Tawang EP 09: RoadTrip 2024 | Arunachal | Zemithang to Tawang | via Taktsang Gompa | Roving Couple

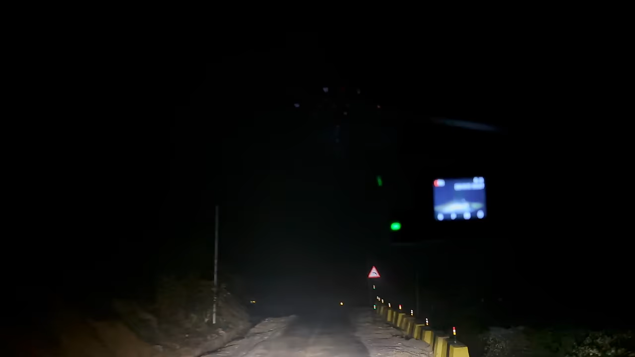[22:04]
चलाए थे अभी हाई बीम पे चला रहे हैं अभी सब दिख रहा है उड़ता तीर लिया था तुमने उड़ता तीर नहीं लिया था उसका एडवेंचर कहते हैं फन
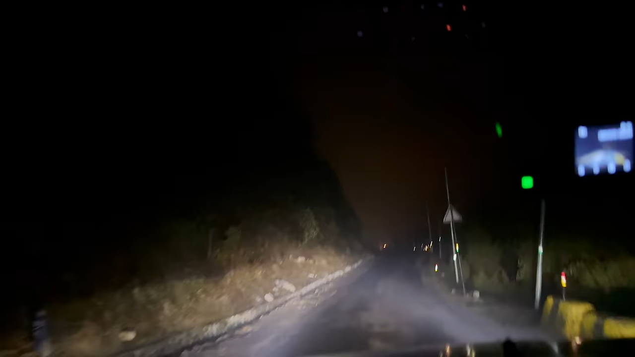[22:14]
सोचो कितना लंबा हम लोगों ने टूर मारा पूरा उधर से तवांग से लुमला